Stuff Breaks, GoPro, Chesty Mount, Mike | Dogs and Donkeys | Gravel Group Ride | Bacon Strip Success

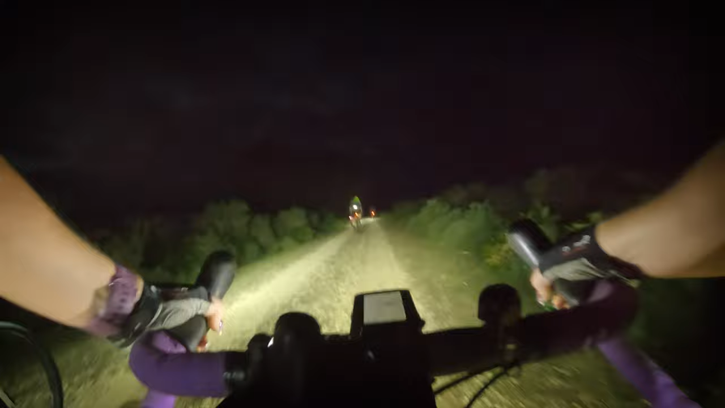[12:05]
It's called not bothering to change gear. There you go. I've changed gear. Well, on quite a few lights over there, but I'm not sure that I can see anybody. You've probably seen me though. There you go.
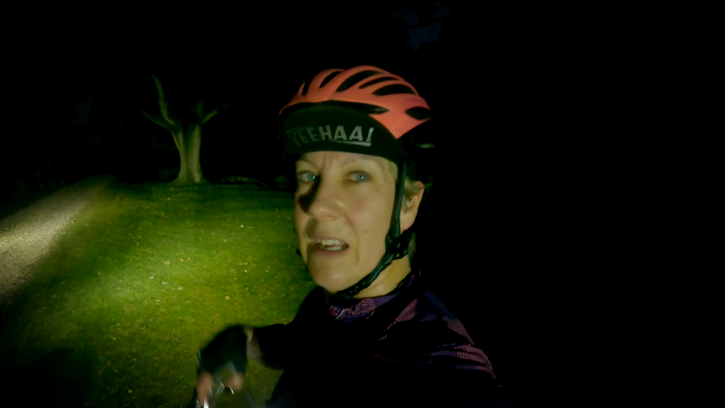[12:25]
So, if you've watched this far into the video, thank you for watching. Click that like button. We'll see you on the next one. Right, let's get ahead. Give everybody a chance. Hello, donkeys.
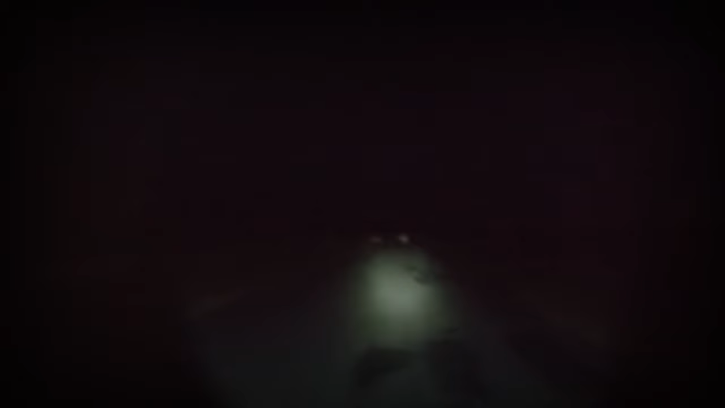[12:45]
Look at that. Using the hold and the stroke. That was the word I couldn't say yesterday.
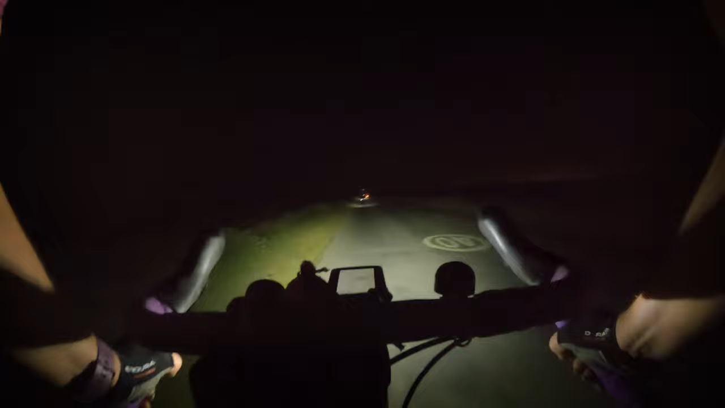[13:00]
Lots of lights coming up behind me by the look of it. Oh, it's a car. Okay. I thought I was just about to be enveloped by the peloton. Ha, ha, ha, ha.